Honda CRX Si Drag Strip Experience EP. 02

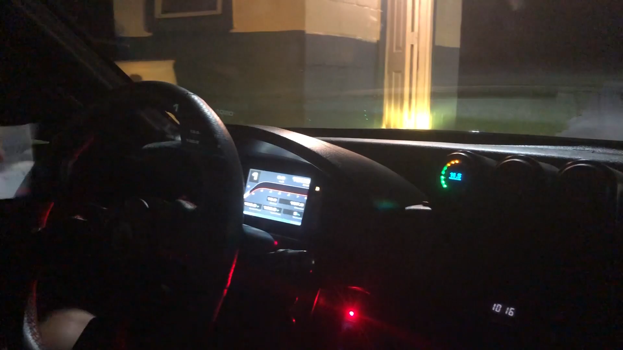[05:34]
well and first gear we gave it hell yeah oh hell yeah that was it higher launch